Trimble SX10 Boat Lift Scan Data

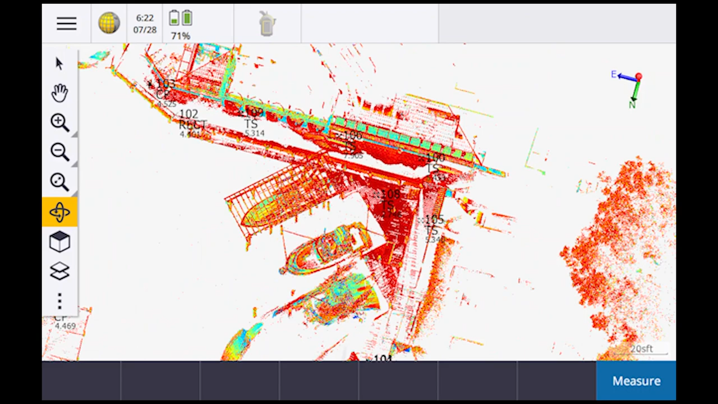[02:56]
You can see I've got it in color coded intensity.
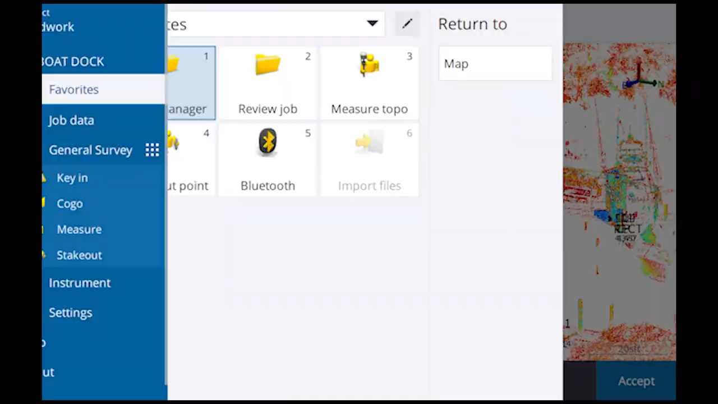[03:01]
Now on the data collector, if you'll go in and look, I always hit the wrong button,
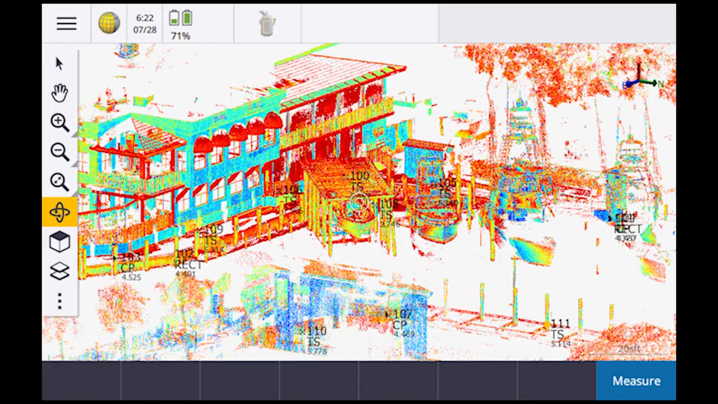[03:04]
down here to settings and you scroll down to the bottom, you're going to see point cloud color mode.
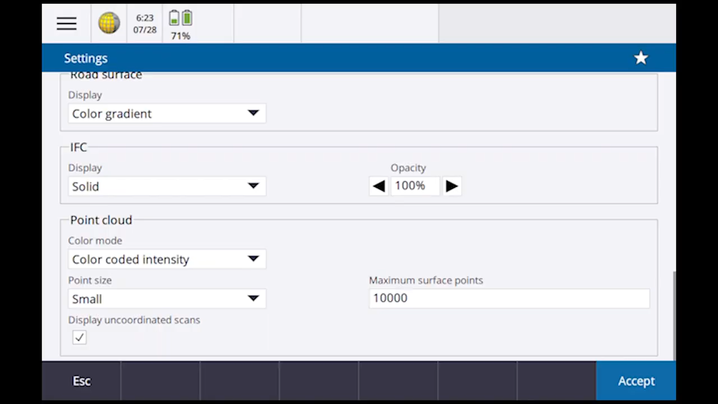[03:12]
So in here you can change the color of the point cloud. So I could go to scan color and I can change the point cloud size. So I can change, um,
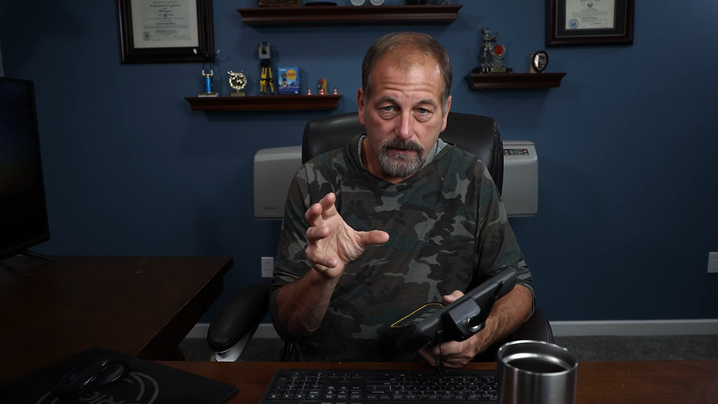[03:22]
the, um, uh, the size of the points if I, if I need to see something more dense.
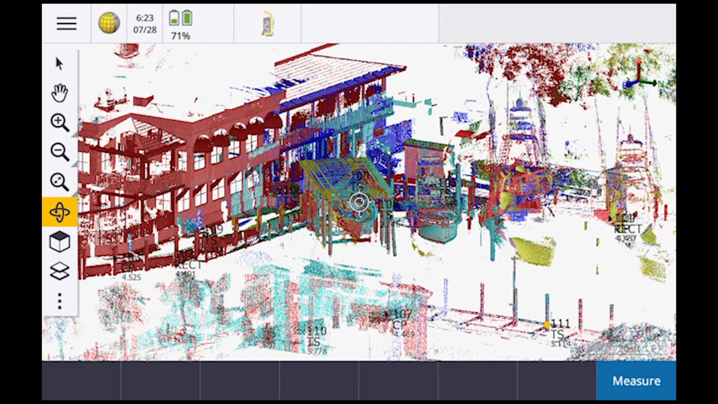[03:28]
But so the idea behind being able to see it here on the data collector and you'll notice over here on the left hand side,
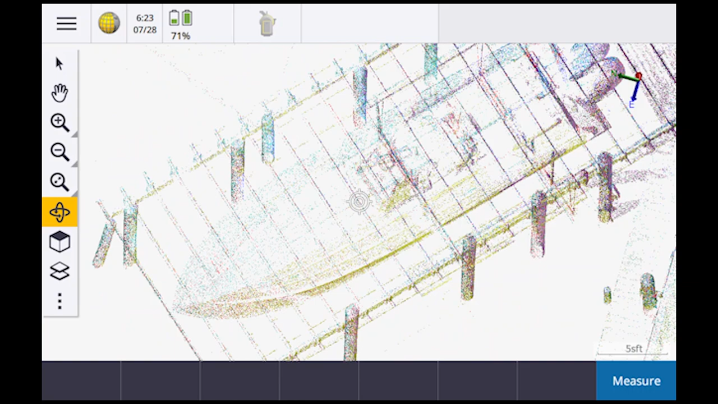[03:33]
I've got that, um, button click that lets me rotate this thing around.
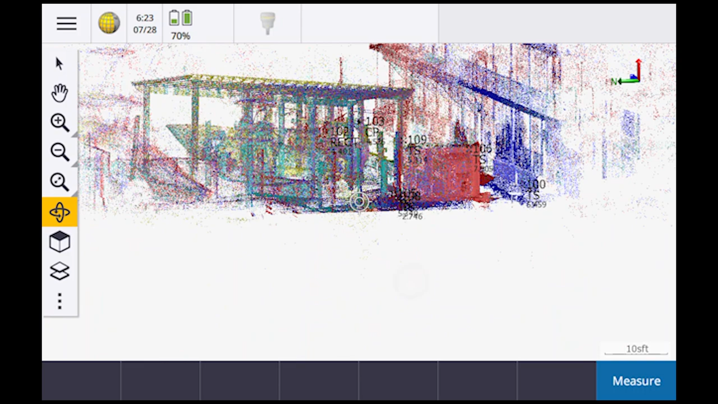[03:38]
So it's called an orbit button.
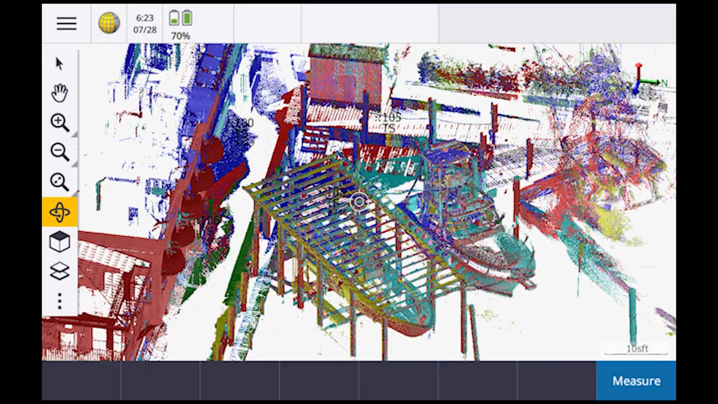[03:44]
Um, so being able to see the scan on the data collector lets me see if I've got any holes, right?
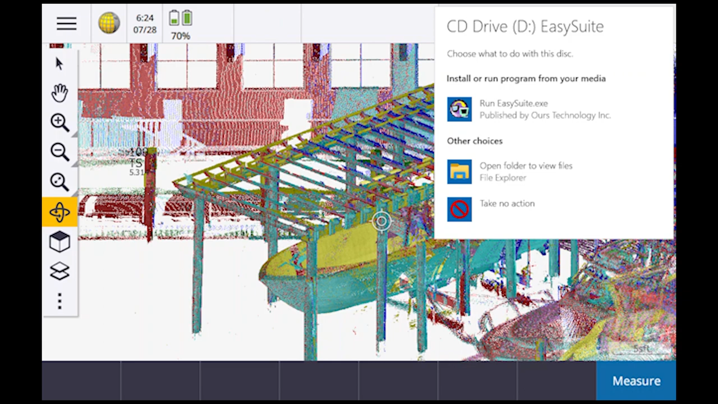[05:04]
It says run, um, this easy suite. So I'm going to say, okay, I want to run it. It's going to ask me if I want to be sure.
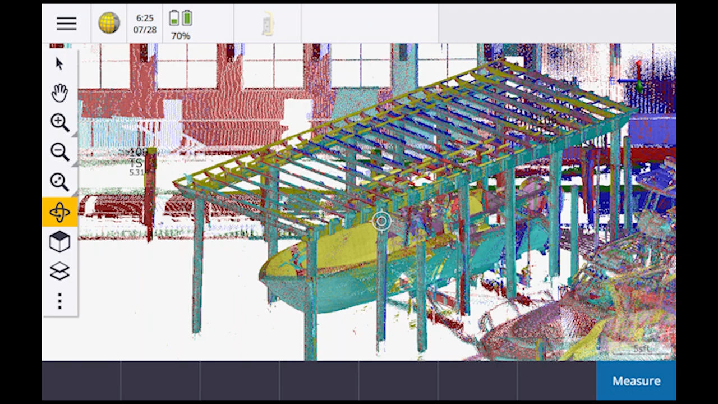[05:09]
Yep. So on the computer side, do the same thing, right?
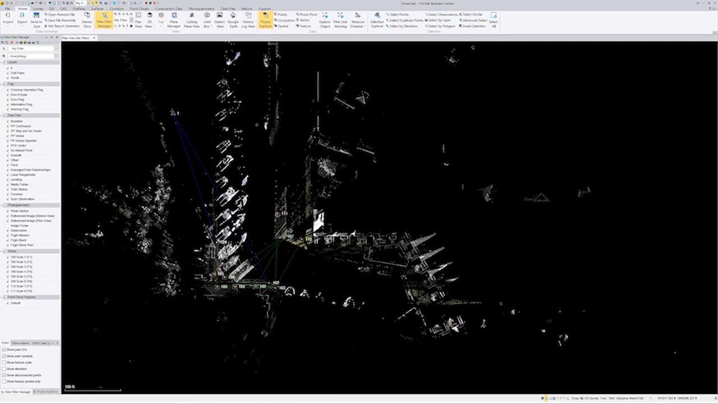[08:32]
So it came in, as you can see, just kind of give you guys a little rundown of what was happening. So it was raining. It was really, really kind of nasty day. We tried using the Alabama, uh, core station and we just couldn't get any residuals. It just didn't want to work.
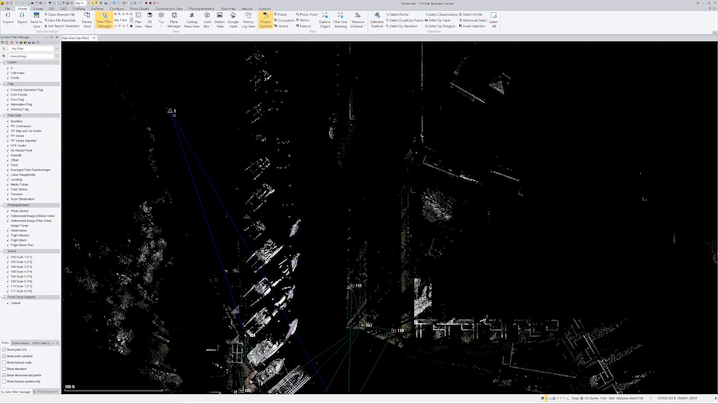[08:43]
So we set up a base station that on, on a control point that the surveyor had out there, which is point number one. Then what we did was, um, we set up over here at point number 100. That's where we started. So I did integrated surveying. So I used that base station to shoot in these two points right here. Um, I think it was one Oh one one Oh two. So I did integrated on that to get a state plane position on my, uh, SX10 where we started at once we did that.
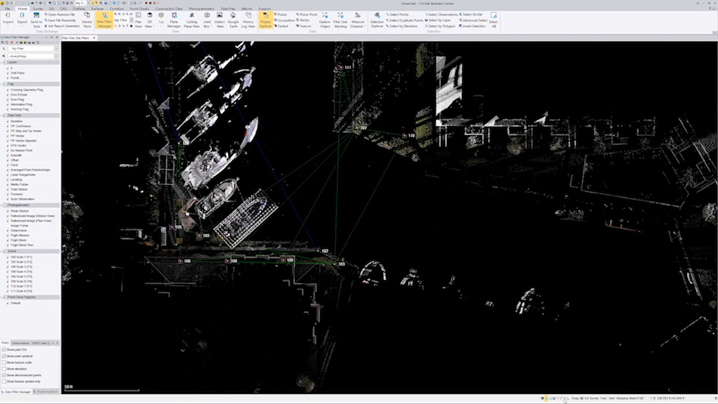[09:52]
So what we ended up doing, um, you can see, we've got a point one Oh seven over here on the other side. Uh, this is a canal by the way in here. Let me, uh, let me see if I can log into this. So let's see what we've got.
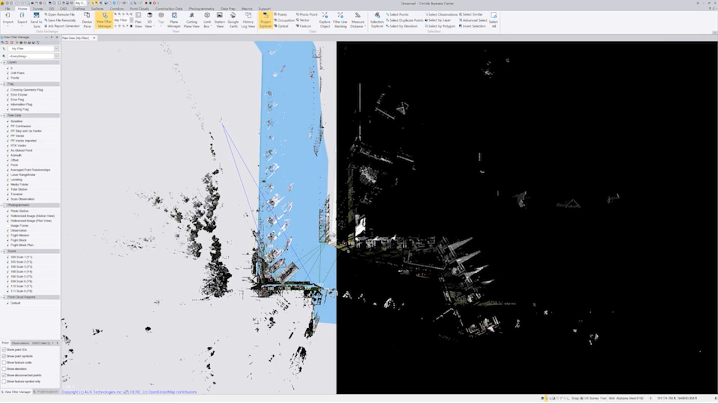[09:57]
It's trying to load the street map so you can kind of see what's going on there, but let's go in and load. Uh, if you've got a Trimble connect account, you can use this. You can use this to get your background map. So if I go to unnamed, I go to properties, Trimble map view,
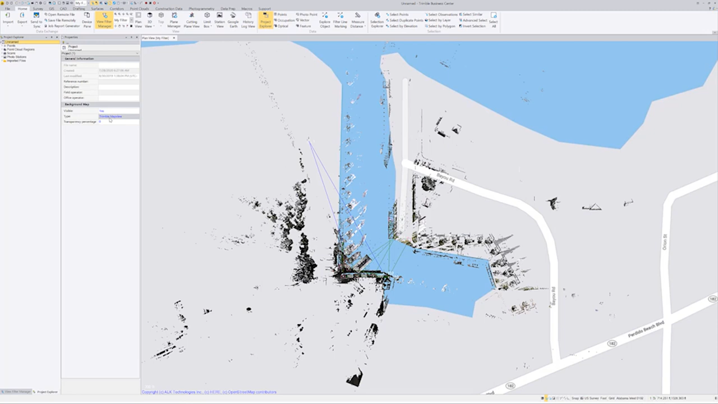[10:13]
digital globe, get rid of that.
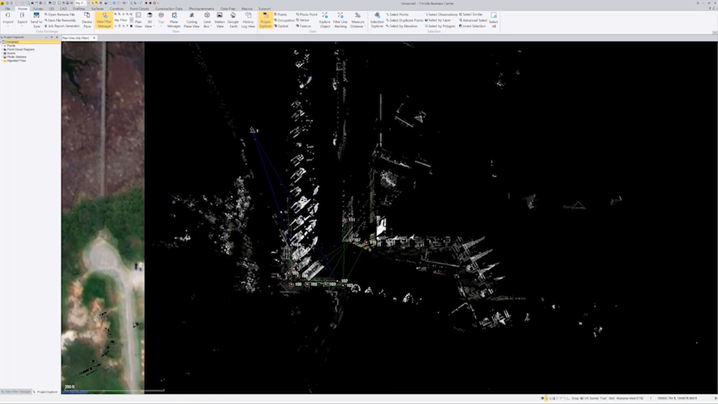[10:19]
So it's going to bring in an arrow photograph. So you guys can kind of see use this digital globe, which I, uh, I don't know if it's not the greatest, um, imagery.
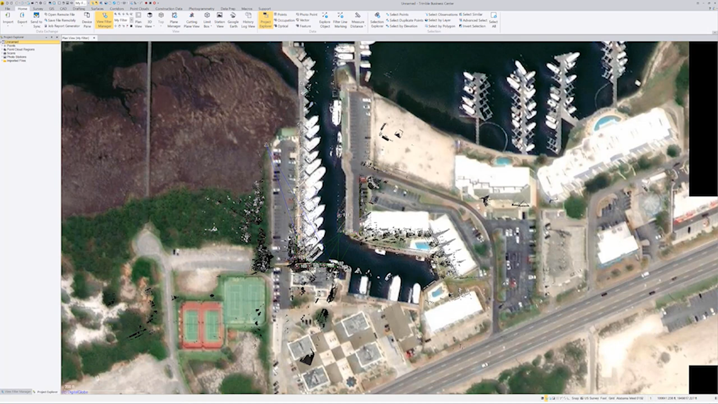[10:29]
I don't think, I think we could have done something better, but you can see that scanner, how far that scanner reached out way out here, um,
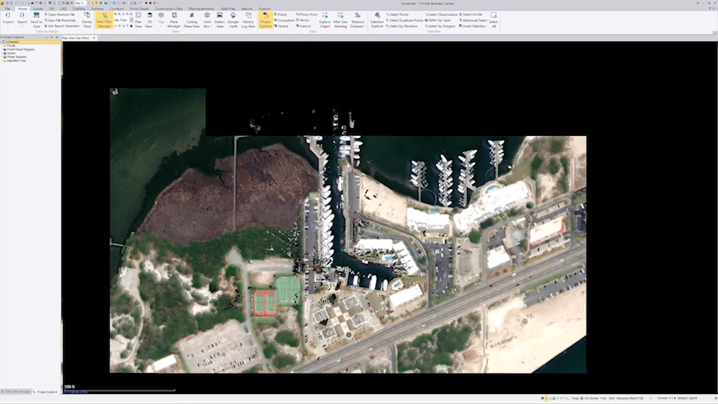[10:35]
on some of those setups. This is a restaurant right here. This is a canal where they come in and there's a marina in here where they park their boats.
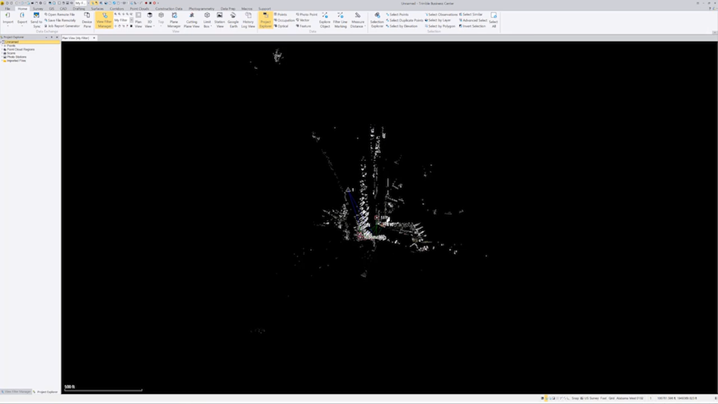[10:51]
Um, as you can see, we were down in Orange Beach. So, um, you can see we were just off the, let's see if I can zoom out far enough you can see.